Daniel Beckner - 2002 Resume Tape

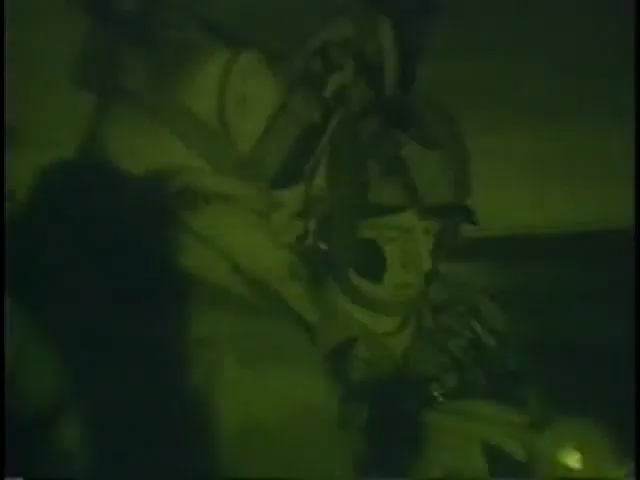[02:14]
As the day turns to night, night vision provides their guiding light.